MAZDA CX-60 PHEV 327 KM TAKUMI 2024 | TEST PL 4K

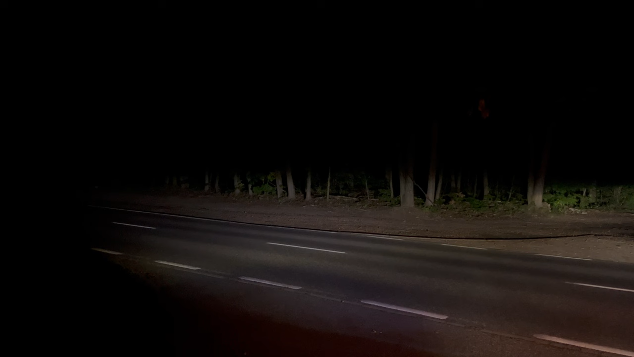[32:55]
A światła drogowe są równie świetne, świecąc bardzo mocno, wysoko i daleko.
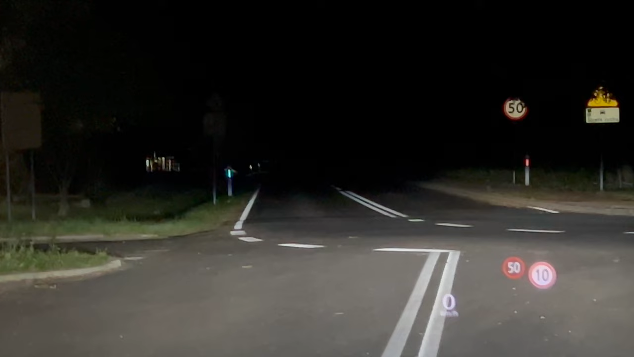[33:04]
Ale dopiero podczas jazdy w pełni docenimy te światła, gdyż w skład pakietu Driver Assistance wchodzą reflektory matrycowe, które działają naprawdę znakomicie.